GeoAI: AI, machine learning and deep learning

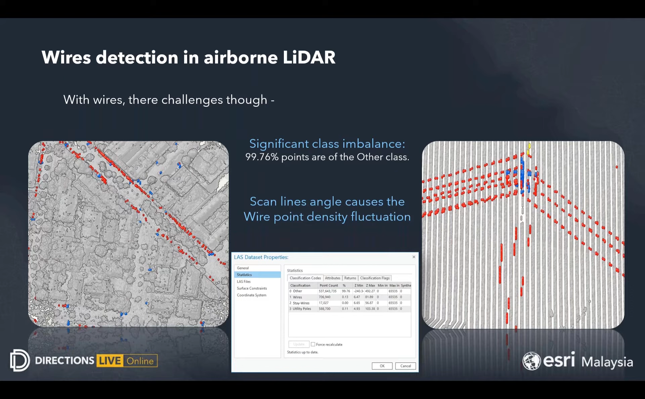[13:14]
So, you can see here that wires easily blend into three canopies and buildings. So, that will actually harden the process of extracting all of these wires and poles.
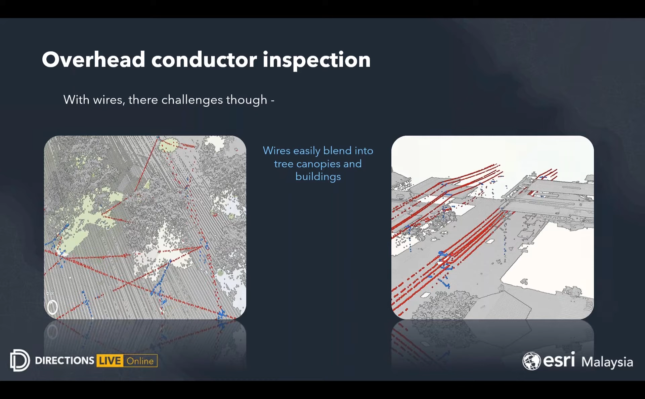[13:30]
But, there are some good news too. Intensity and the numbers of returns on the wire points often different than they are surrounding. For example, here you can see on the right side of this image, you can see that wires are differentiated from the background imageries through their intensity. And this is how we can actually train the machine to identify all of these wires and poles in which differentiated from their surrounding.
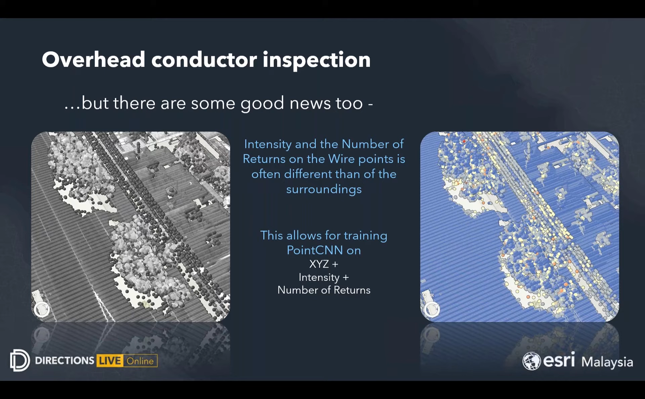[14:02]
For example, an overlapping between trees and also wires, we can also differentiate that using a GeoAI. This is an example of a prediction.
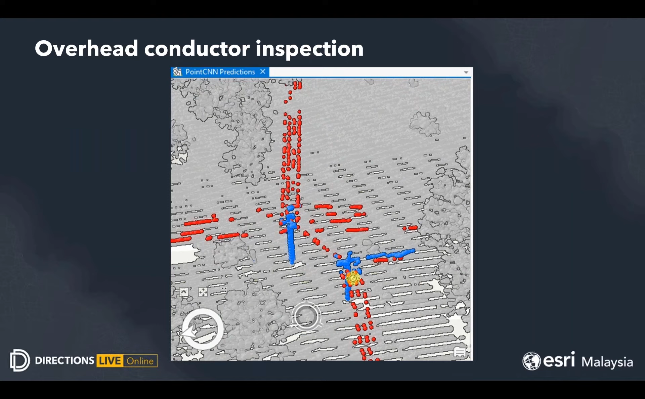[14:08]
These are actually generated by GeoAI capabilities.
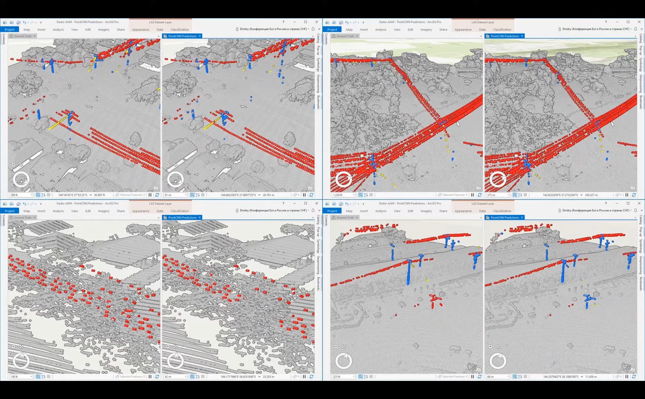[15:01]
And almost the same result, basically. We can actually see some misclassifications over here. But that is very minor, I think, in terms of efficiency that we will get from the GeoAI capabilities. So, from here, there are some of misclassified objects. The machine is not perfect. But before this, you need to actually do all the manual interpretation. And most of the time have been taken on the interpretation process. But now you can actually leverage your manpowers to actually focus on the QA, QC jobs rather than focusing on the extraction process.
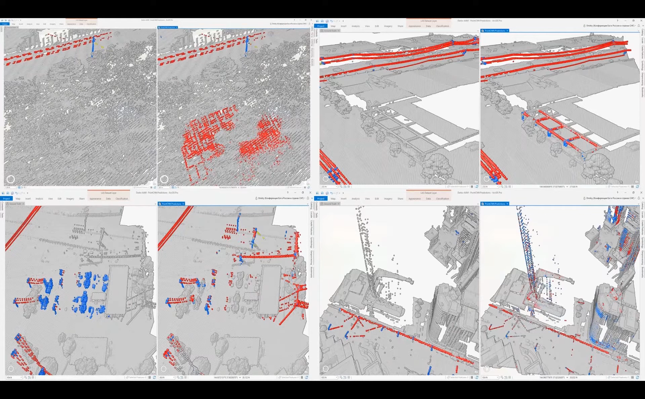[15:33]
So, all of these from unclassified points to unclassified predicted point clouds and to the end result of the classified point clouds.